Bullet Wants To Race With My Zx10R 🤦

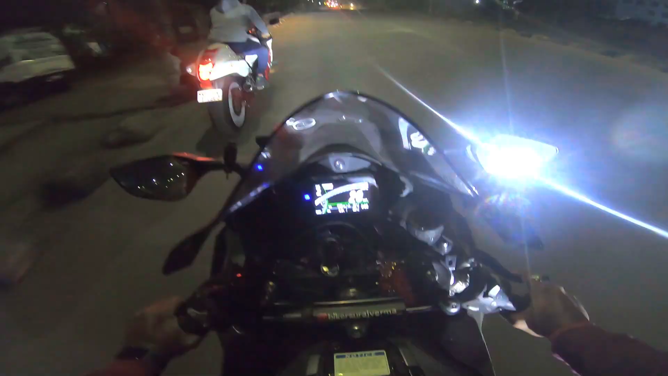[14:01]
सो गाइस अभी हम लोग निकल चुके हैं घूमने के लिए दुर्गापुर और विशाल भाई ने अपनी भूसा निकाल ली है, दूसरी बाइक मेरी रिश्तेदार है, तीसरी RS है, RS पे पिलियन बैठ चुका है, अपनी बाइक छोड़ चुका है, तो हम चारों लोग जा रहे हैं घूमने भाई। RS का ये बाइक फ्रंट से लुक।